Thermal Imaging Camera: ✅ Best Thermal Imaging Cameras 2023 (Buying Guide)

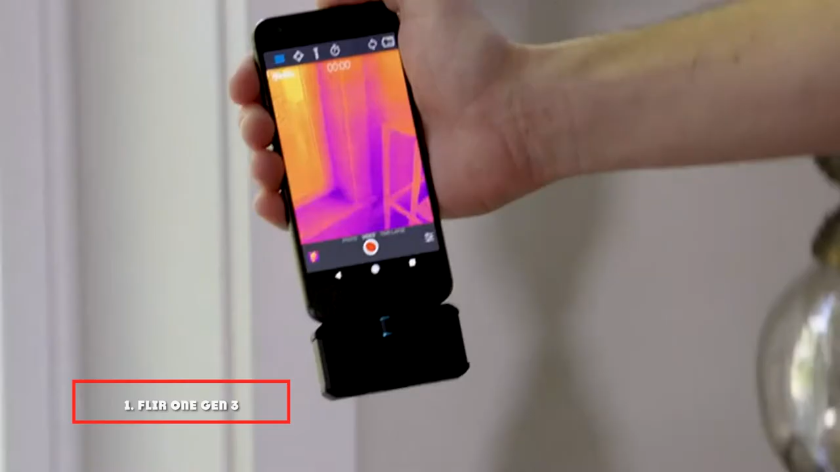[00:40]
at the first position of our list we have floor one gen
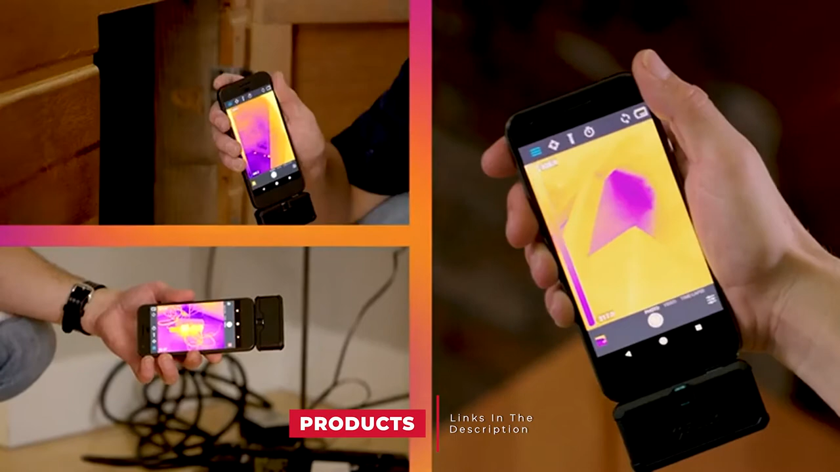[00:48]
resolution of even low-end sensors isn't cheap but taking advantage of your phone's screen helps take
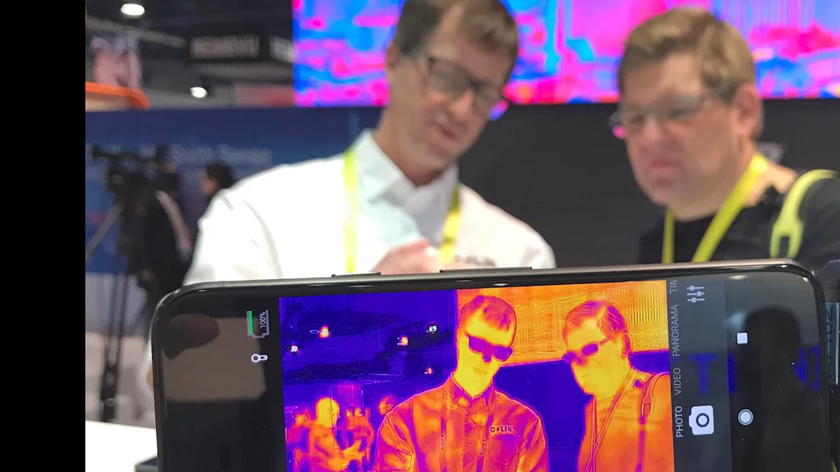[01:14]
too advertisement both include a time-lapse function limited and it is limited
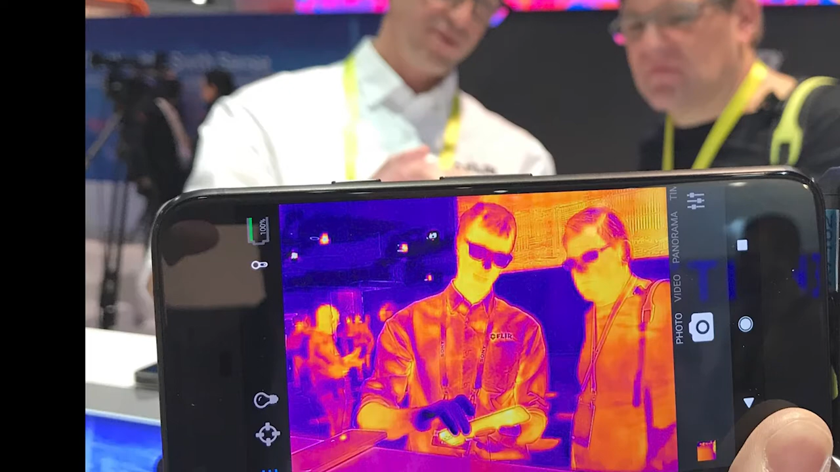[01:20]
by the battery life weirdly it uses its own battery and
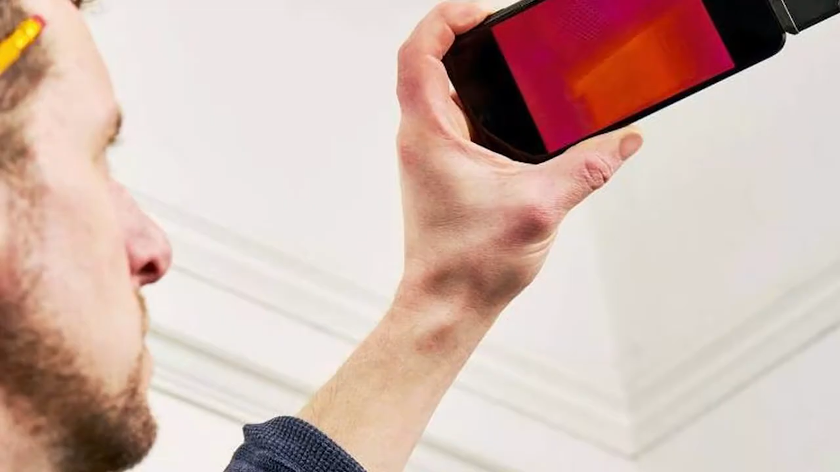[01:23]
has an independent power switch though that does mean that it won't steal too much power from your precious phone battery the knob which you might imagine to be a focus wheel actually
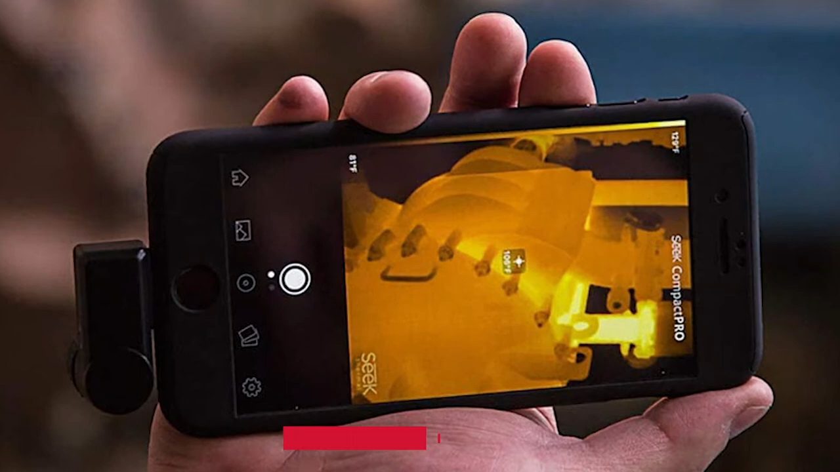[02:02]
higher sensitivity than the fleur equivalent even the pro one making it a great choice for contractors
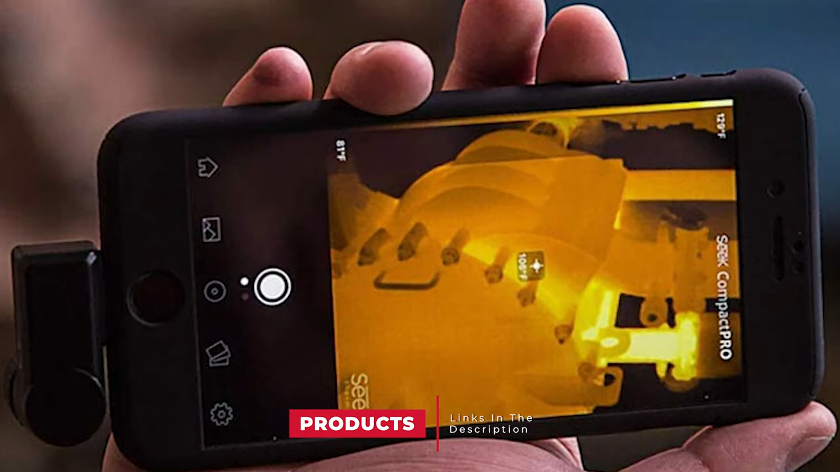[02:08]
On screen: scale bottom 81°F
engineers inspectors looking for that bit more resolution
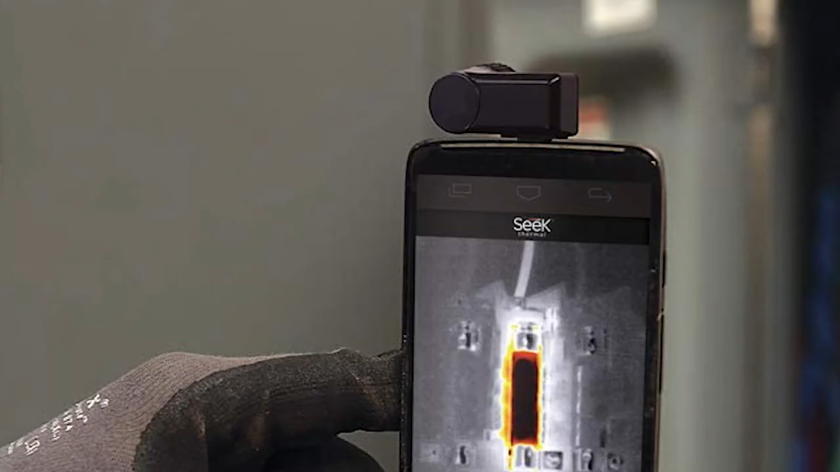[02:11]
with adjustable focus the
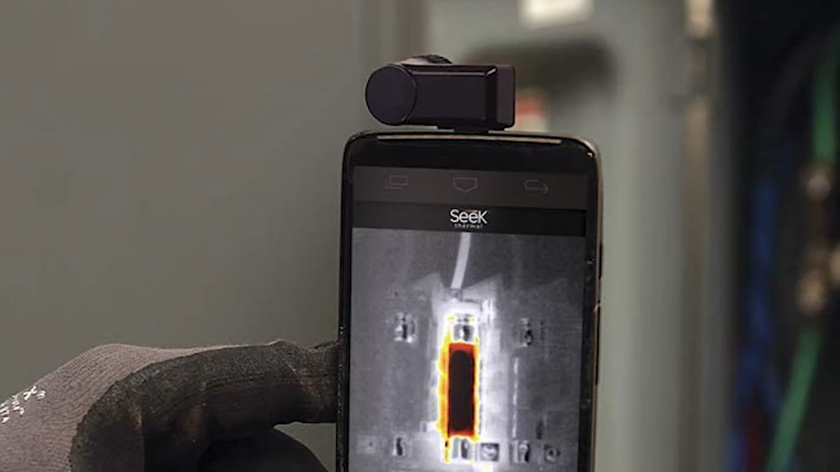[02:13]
lens can be set on subjects as far as 500 50 1800 that's not only handy for outdoor pursuits but allows
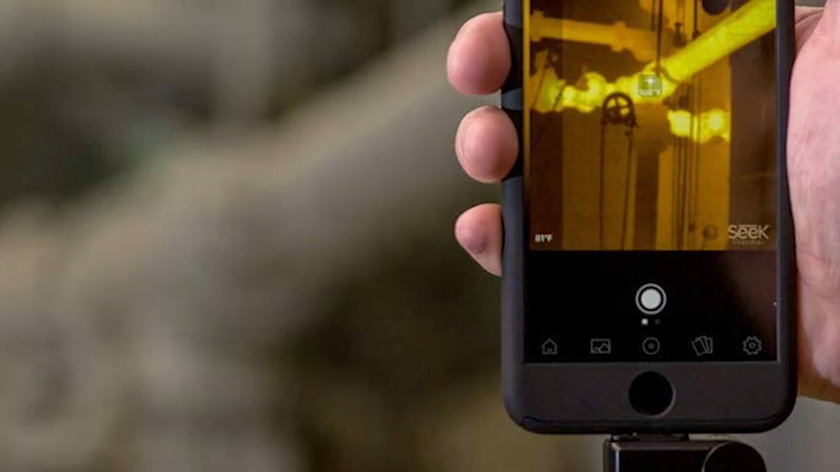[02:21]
you to take full advantage of the relatively high
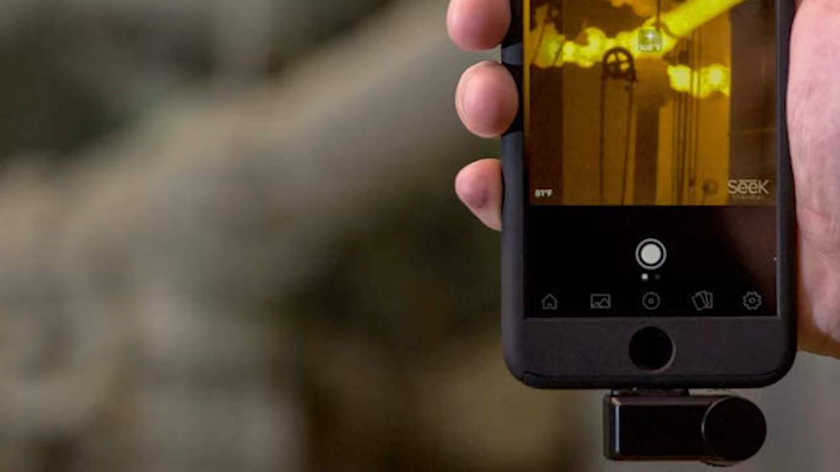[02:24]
resolution to get sharp thermal images at any distance while the fleur one includes a visible light camera essential to the msx
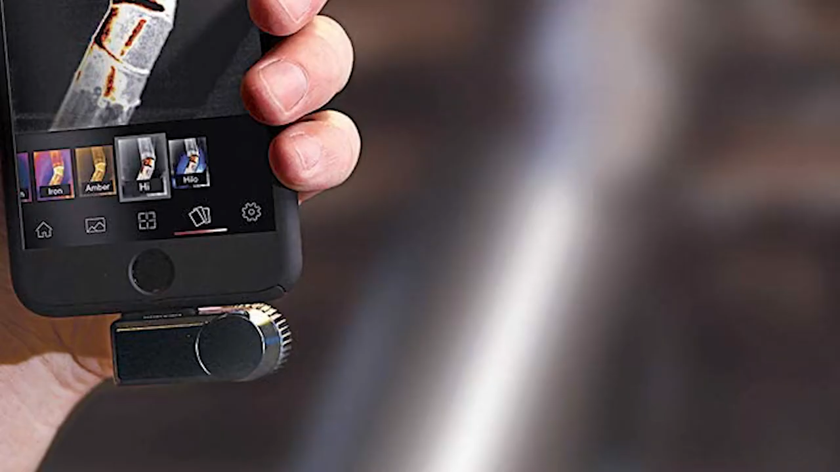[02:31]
tech the seat compact pro uses your phone's camera
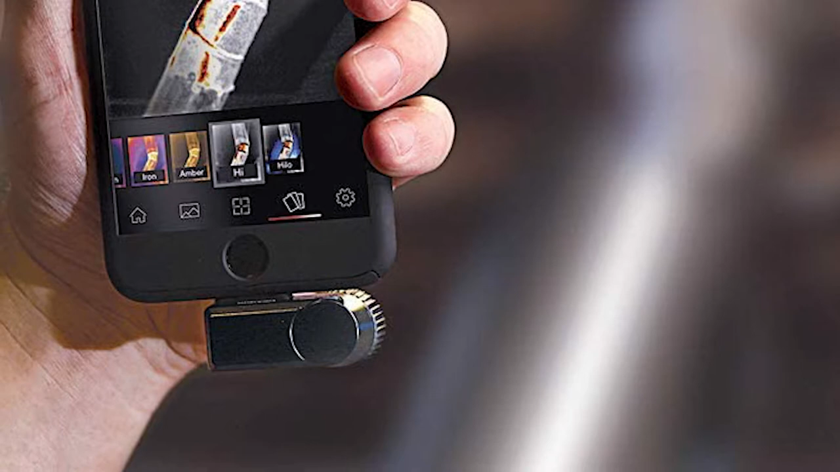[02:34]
to provide a split screen picture by picture function which is subject to some parallax issues on the plus side the 15 hc
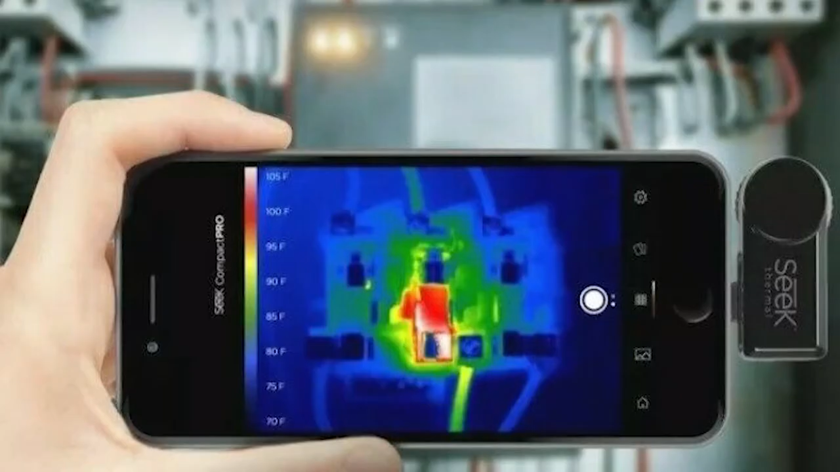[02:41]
On screen: scale top 105°F, scale bottom 70°F
refresh rate makes for better video but can raise export issues when leaving the us as it becomes military grade the app can give center spot measures
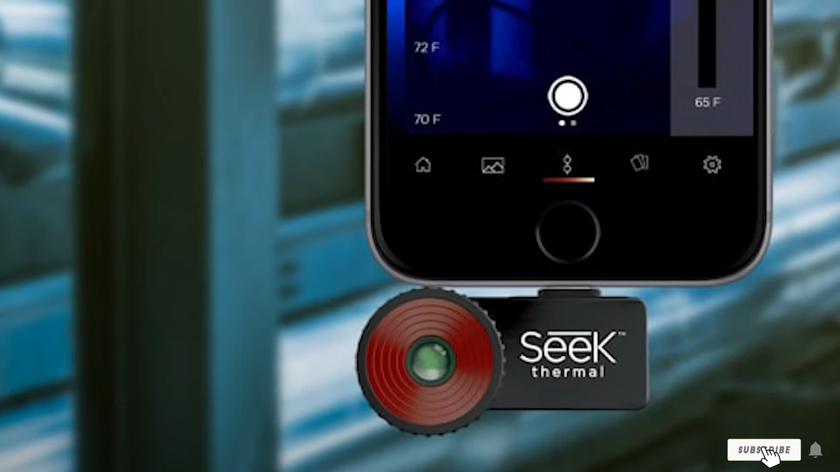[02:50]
or automatically highlight the hottest and coldest spots in the scene
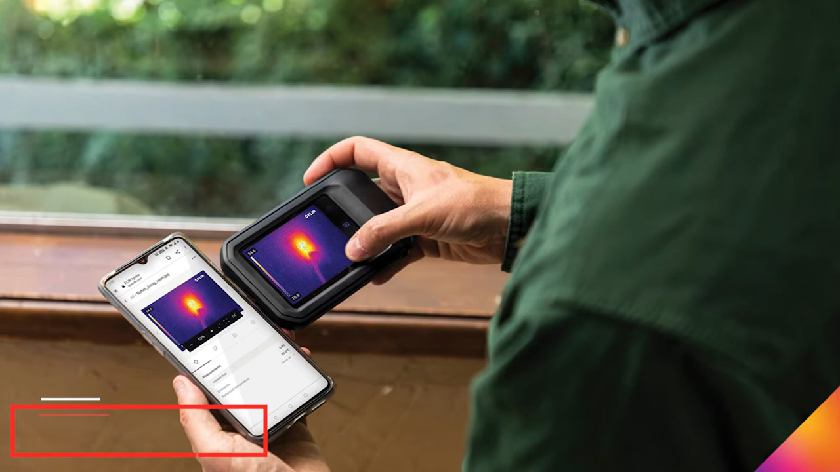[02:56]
the number three position is held by fleur c series with a rugged body that'll survive a bit of